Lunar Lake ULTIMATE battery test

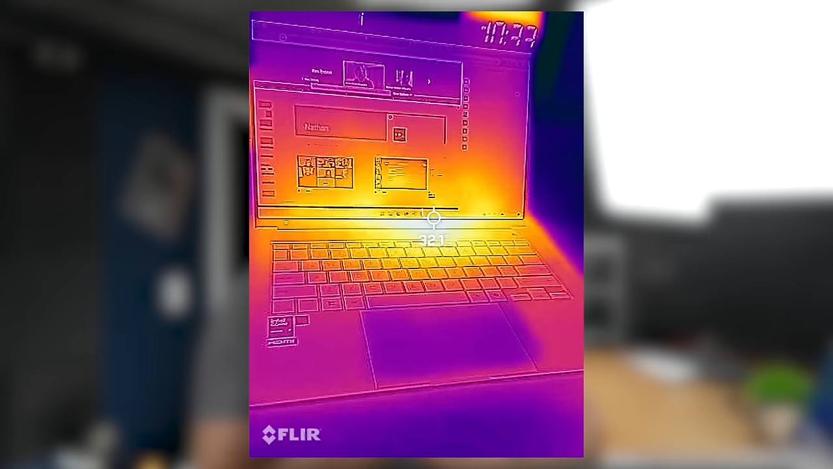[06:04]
And at nearly 34 degrees Celsius, it's not terrible, but certainly a bit warmer than some of the other machines I have here. In any case, neither the noise nor the temperature are deal breakers.